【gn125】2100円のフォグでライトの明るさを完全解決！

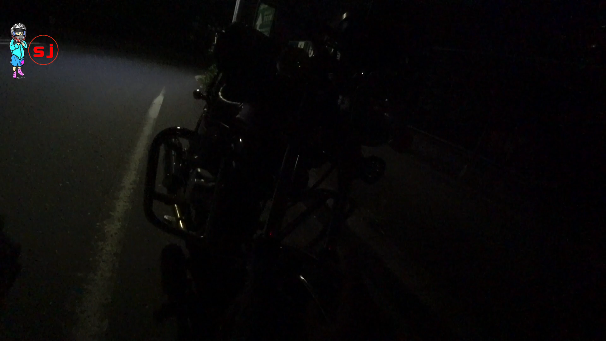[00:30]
フォグランプなんですけどステーがねミラーにともじめできるタイプのステーウンになっていて
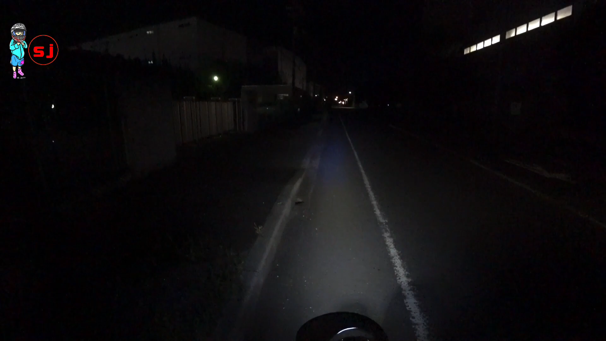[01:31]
サメネかなんかに使っていきたいと思いますけどね非常に明るいフォグランプですね車外のねランプにBA20DとかのねやつでH4BSとかまあ形状の呼び方が2つあるのがちょっといまいちよく分かんないんですけどねあのヘッドランプを交換することによってやっぱりこう明るさがだいぶ明るくなるんですけどやっぱそれでもねあのうちのNINJA250RとかNINJA400に比べると非常に暗いんですよね
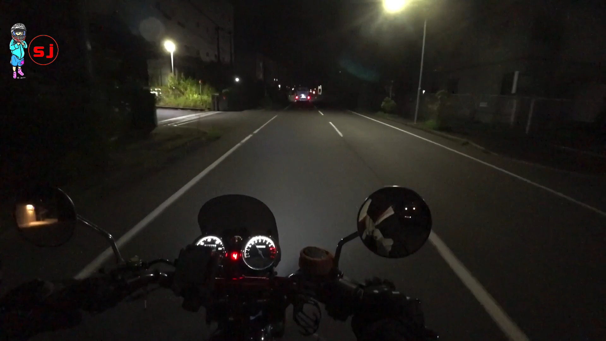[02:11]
びっくりするぐらい明るいんですよね2個で2100円なんですけどもう全然カメラで見てるよりも実際の目の感覚っていうのはiPhoneで撮った写真に近いと思うんですけどこう非常にね幅広く綺麗に綺麗に明るくね照らしてくれて非常に見やすいですねいろんなさっき話したステンの形もねいろんなステンの形があってまあそれ若干ねその仕様によって値段は変わってきてしまうんですけども
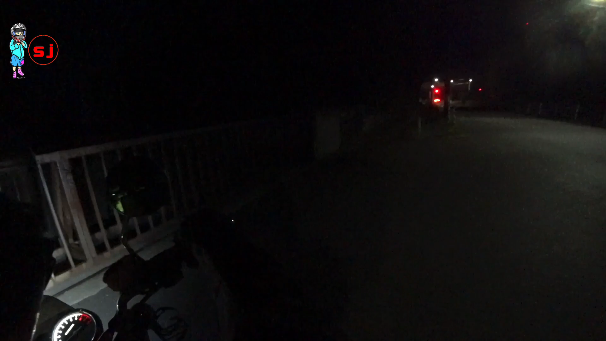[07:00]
本当は非常に明るいんですよねこうやってやってもね本当明るくて今ねかなり明るく照らされたのが分かると思うんですけどわざとねこういう分かりやすいところに入ってきたんですけど非常にいいですねこのライト本当におすすめで安くてねいいフォグランプだと思いますんで同じようなね輸入車とかね小型車でヘッドライドが暗いっていう方はねぜひ試してみてもいい価格なんじゃないかなと思いますということで今回は格安フォグランプ2個で2100円でね購入したフォグランプが非常に明るかったんでねおすすめですというお話でしたご視聴いただきありがとうございましたそれではまた